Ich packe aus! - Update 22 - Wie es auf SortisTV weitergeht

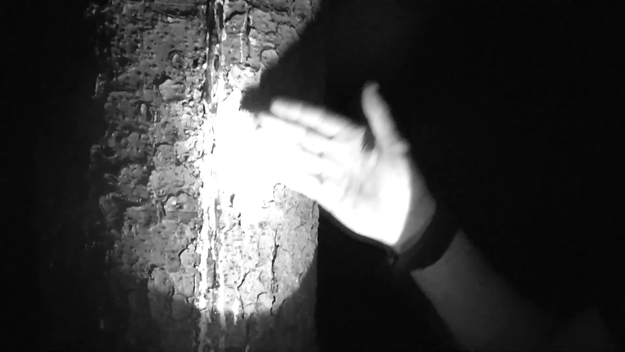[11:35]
Ja, 2 Minuten haben wir einen gefunden und natürlich auch direkt sofort Baumharz, das was ich gesucht habe. Also wir haben richtig Glück.
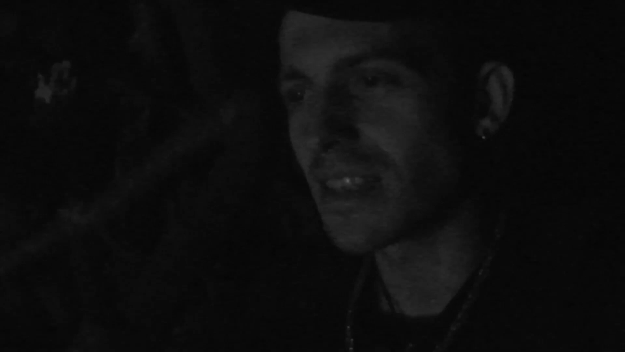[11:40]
So, wir sitzen jetzt hier bei unserem Lagerfeuer.
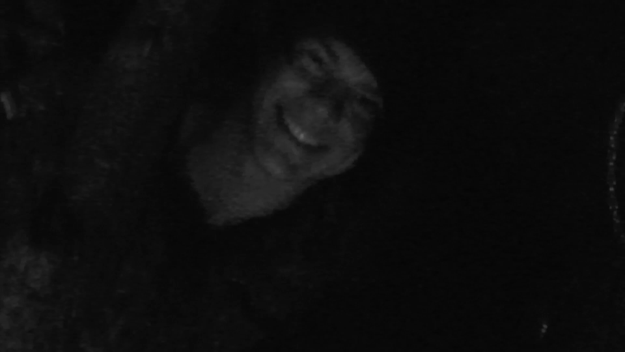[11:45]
Das ist eigentlich richtig schön, oder? Ja.